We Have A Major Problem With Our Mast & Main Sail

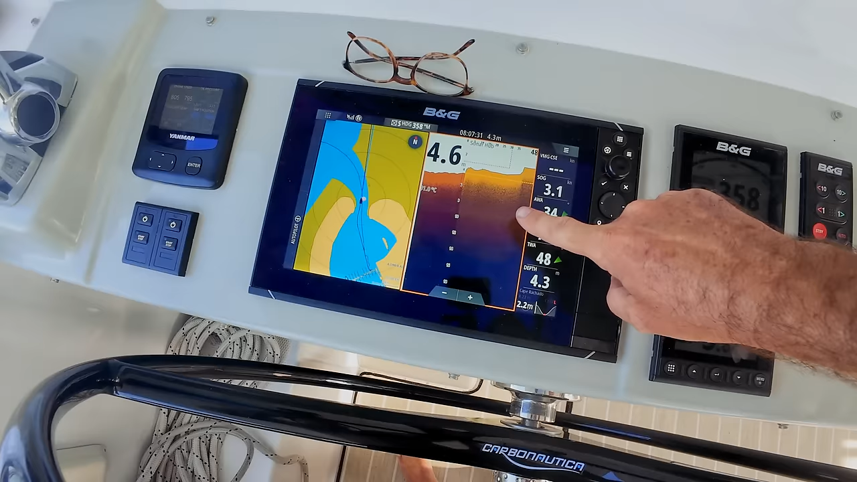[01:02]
so we have 4.3 meters but this will look for
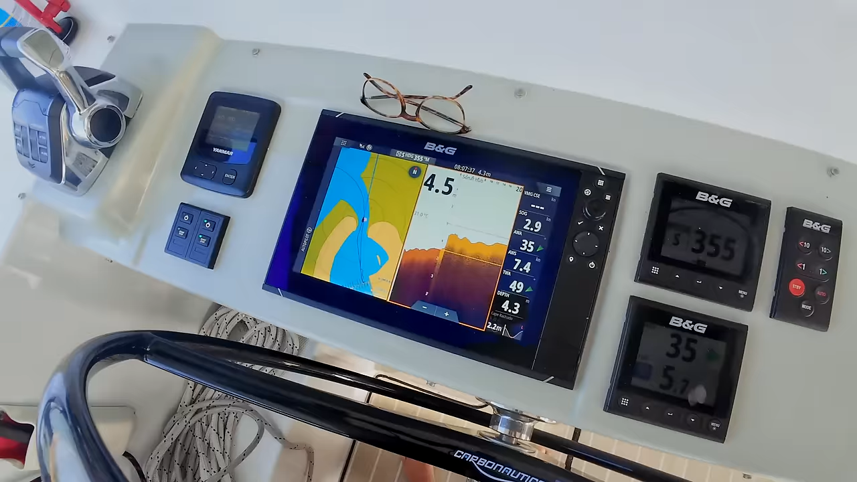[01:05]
any obstructions underwater if anything directly in
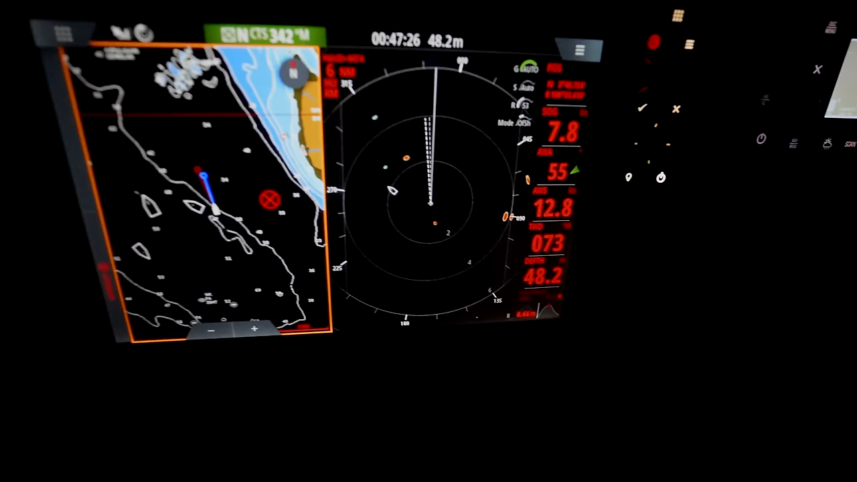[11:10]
radar it's easy enough to spot them and we